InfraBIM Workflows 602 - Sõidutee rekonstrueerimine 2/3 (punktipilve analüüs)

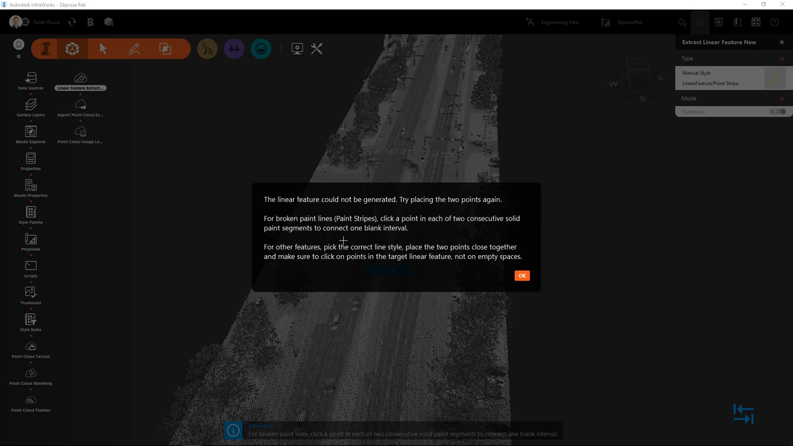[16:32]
Ja teen topped klõpsu nüüd lõpetamiseks. Enam jaalt ma sellise kvaliteediga punktipilve juures saan teate, et automaatselt kahjuks hetkel ei suudetud leida seda joont või tekitada seda joont ja antaksega lisa soovitusid, mis moodi ma peaksin siis uuesti proovima. Mõnel juhul töödub ka see, et võtan võib-olla hoopis teise seksiooni. Aga proovin veel seda sama tegevust läbi viia. Üks klikki ja topped klõps lõpetamiseks. Antud juhul näen, et hetkel suutis automaatne algoritm midagi leida.
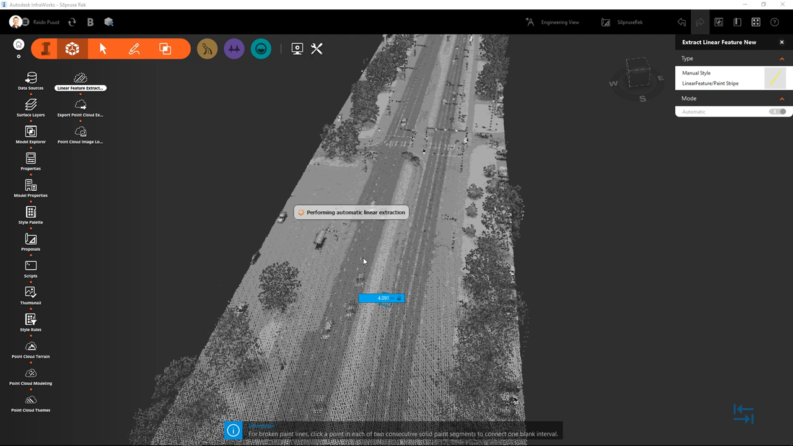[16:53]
Ma sõnates mõttes räägin hetkel midagi leida, sest ilmselt see kvaliteed antud juhul meil väga hea ei ole. Kui ma võtan nüüd escape klahvi, siis ma näen seda joont, mille ta siis lõi. Ja ma näen tõesti, et ta kulgeb ikka väga juhuslikult siin hetkel. Ta analüüsis värvidoone, teisõnu klassifikatsioone ja püüdis siis leida sobivama paigutuse sellele joonele. Ja ta püüab seda teha nii horisontaalis kui vertikaalis, aga tüüpiliselt vertikaalis meil tuleb seda asja alati parandada.
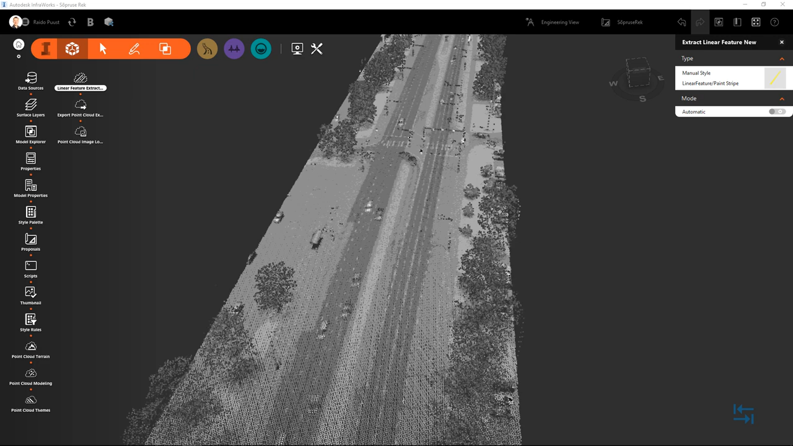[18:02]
aga automaatse režiimi lüvitan välja, valin siis stiili, mida soovin hetkel kasutada. Hetkel on selleks siis Paint Strike. Käsitsi tegemine tähendab vist seda, et näitun ära vasaklikiga ühe punkti ja seejärel tirin pikisada joont. Sõltavad, kas siis on sirge joon, kui on vaja murdepunkti, siis panen murdepunkti. Aga järgin punktipilve visuaali ja teen teise klikki näiteks selle lõigu tähistamiseks. Topelt lõpsu, kui savati lõpetan, vajutan Escape klahvi, mis järel see joon tõstatakse ka esile. Nüüd erinevate vaatenurke taal, ma kindlasti soovin seda korrigeerida nii horisontaalis, kui ka siis vertikaalis, aga üks asi korraga.
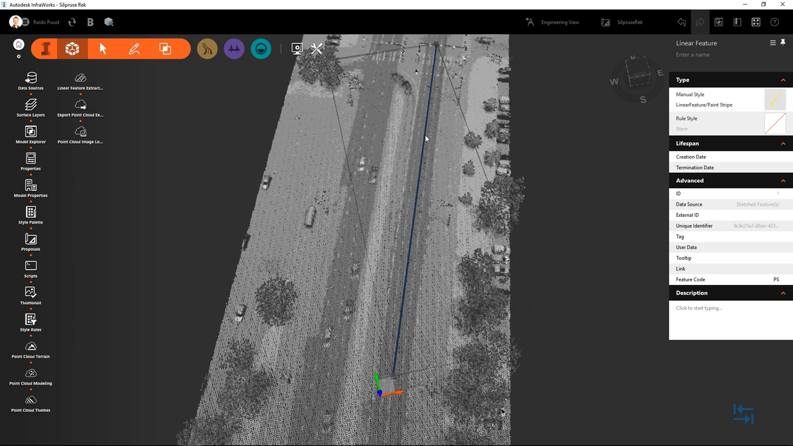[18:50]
Ma võin seda redigeerida, nii et võibolla oleks mugavam, siduda kasutatava standardiga. Ja kui horisontaalis on paigas, siis joon on endiselt valitud. Ma teen nüüd parema klõpsu ja valin Show Cross-Section View. See läbi kuvatakse mulle lisapalett. See näitab mul siis minu punktipilve ja pinnaobjekti. Ja see sõõr siin on tüüd juhul siis Paint Stripe, sest ma kasutasin just nimelt Kolla stiili. See peaks siis olema nüüd just nimelt selle punktipilve peal. Eks me järgime olemasolevat pinnaobjekti ja püüame see läbi saada siis olemasoleva olukorra kirjelduse, eks siis T-Kattendi olemasoleva olukorra. Ja vajaksul ma saan siis suurendada, et seda täpsamalt seda punktipaika panna.
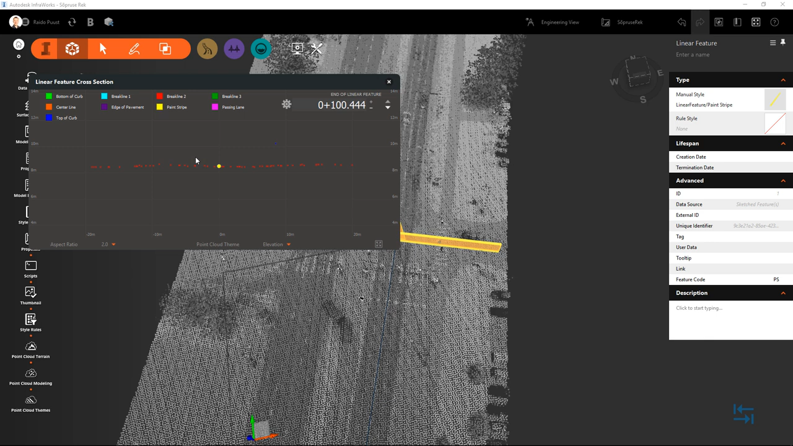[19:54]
Ja sõltuvalt sellest nüüd mitu punkti ma olen lisanud, kui pika joone on tirinud, seda rohkem mul ka siis neid punktikesi on. Eriti just siis, kui ma saan kasutada automaatselt režiimi meenutusena ka, ja kui ma seda korra proovisin, siis neid punktikesi tekib oluliselt tihedamini ja mul on rohkem paindikust ka seda redigeerida, et saada täpsem katendimärkistus kätte. Hetkele ma näen, et asi on enam vähem.
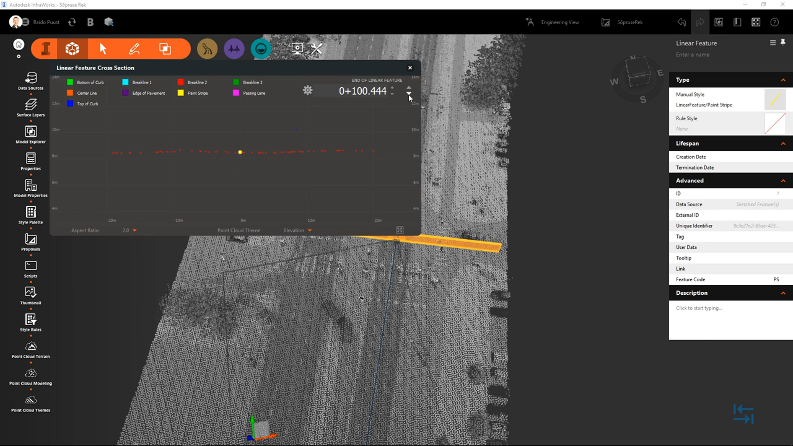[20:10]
Mis tõttu ma võiksin siis jätkata, panen siit listist kinni ja jätkata senikuniks olen lisanud ka ülejäänud olulise jooned, mis siis seda sõidu teed kirjeldavad. Näiteks servajooned, äärekivi, jällegi võibolla lisamärkusena võib öelda, et kui see punktipilv oleks täpsem, siis äärekivi märkimiseks horisontaalis, meil oleks kaks üksteisega kattuvat joont, aga vertikaalis oleks siis üks äärekivi üleminaserv ja teine aluminaserv,
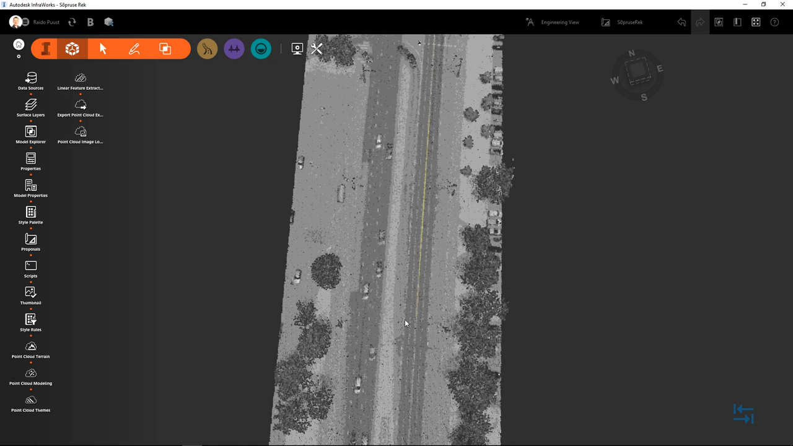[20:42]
nii et see läbi me saame täpsema sõidude ristlõike, samuti kätte, mida siis Civil 3Ds juba taas kasutada. Ma loon veel siia ühe lisajone, linea feature, võibolla nüüd võtan More Styles ja Age of Payment,
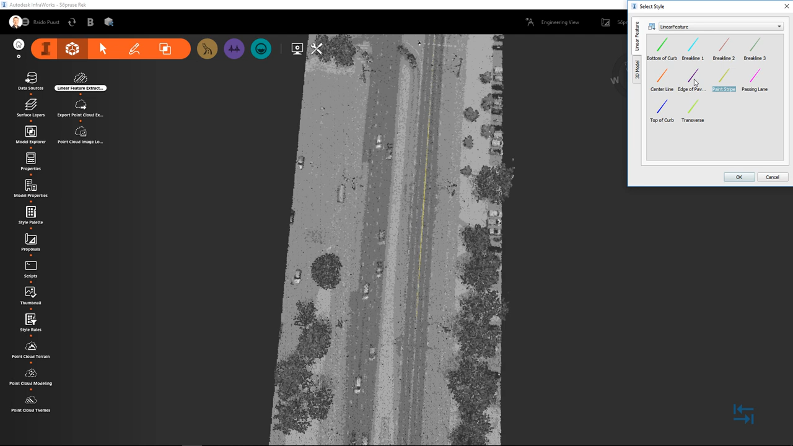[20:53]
okei, ja hetkel panen siis selle näiteks see tumedama halli osa lõppu, üks klikk, veel kord ma võin teha siis ka vaheklikke, ühe vasaku klikki, kui ma saan siis jätkata ja kui ma teen toppelt klikki, siis see lõpetab selle joone. toppelt klõps, vajutan Escape klahpi, joon on valitud, saan horisontaalis seda korrigeerida ja seerel jällegi parem klõps,
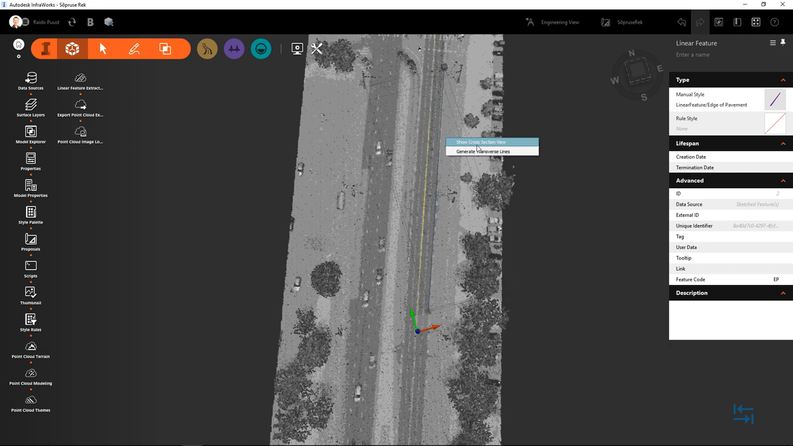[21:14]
Show Cross Section View ja nüüd siis saan ka tirida vertikaalistada täpsemaks, eepõh, lähen teisele piketaasile, kontrollin, et ka seal oleks korrigeerid. Mõdugi tuleb tähele panna ka seda, et kui ma siin vertikaalist seda olulisel määral parandan korrigeerin, siis horisontaalis ma võin ka väikse vea sisse teha nii, et peaksin siis pidevalt kontrollima, et see oleks ka horisontaalis endiselt õiges asukohas.
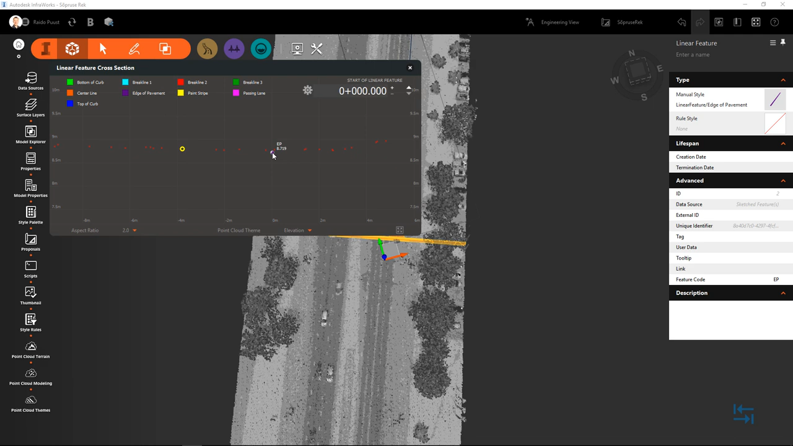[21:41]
Võin suurendada vähendada, et seda paremini siin vaigutada ja veelkord siis etsega horisontaalis paika jääks,
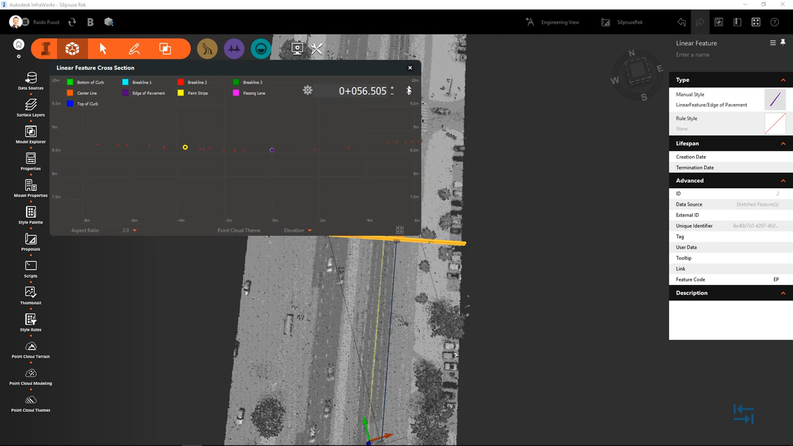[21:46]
sulgen selle, vaatan ja vajadselt korrigeerin siis horisontaalis. Täpselt sarnaselt ma jätkaksin ka ülejäänud joonte lisamist ja seda ma ka tegema asun, misjärel juba eksportin siis need jooned siit välja selleks, et need saaks kasutada AutoCAD Civil 3Ds.
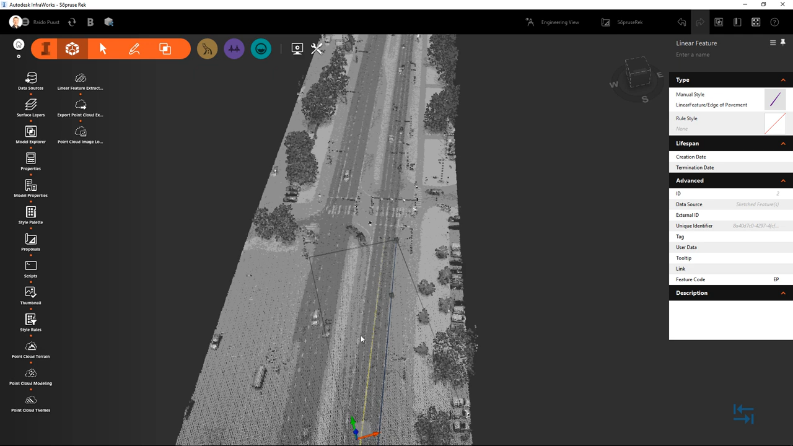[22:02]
Olen siin kohal nüüd järginud sõidude olulisemaid jooni, seal hulgas ääre kivi sõidurajad ja rakendunud neile ka Elinaal stiilid.
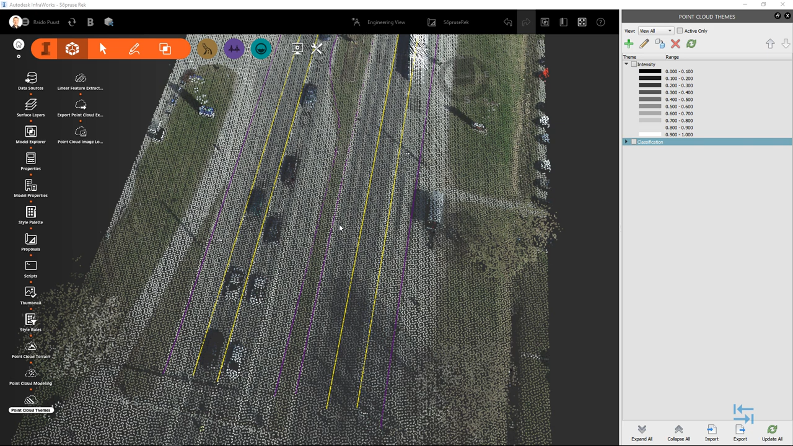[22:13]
Ja enne, kui ma nüüd alustan eksporti, võibolla paar lisamärkust või nende joonte lisamise kohta või ka redigeerimise kohta. Esmalt me peame kontrollima, et need punktid oleksid tõesti sellel maapinna mudeli peal. Ehk siis kui ma näiteks vaatan seda mudelid ka altkoolt, et ma ei näeks mitte kuskil punktis, et mõni nendest joontest näiteks kukub alla 0 punkti või õnnistahes punkti.
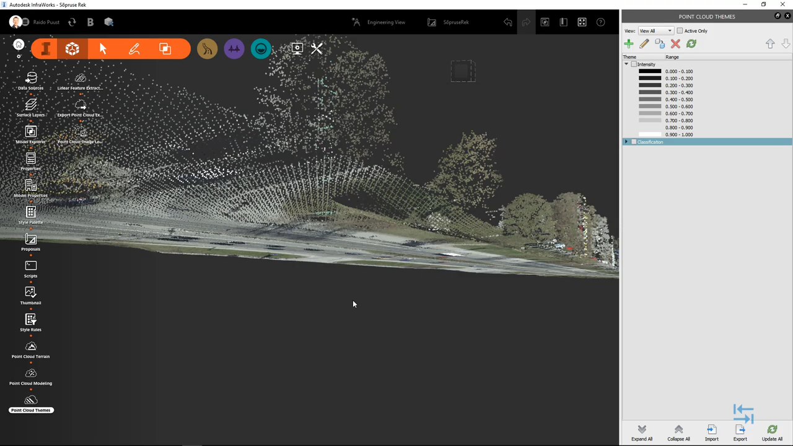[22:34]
See on esimene tunnus, mida kontrollida, et kõik on korrektne. Ja lisaks sellele me saan alati kontrollida ka ristlõike läbi. Nüüd, kus mul on siin juba lisalt rohkem jooni, ma valin ühe joontest, teen paremad lõpsõvõt, et on jälle Show Cross-Section View, et kõik minu punktid siis istuksid korrektselt siin kujutletava maapinna mudeli peal. See on kujutletava sellepärast, et see täpsus plassendiselt on meil veidi madalt. Siin samas vaates, lõikevaates, saame siis kasutada just neid plus-miinust või ka neid kolm nurkesed siin,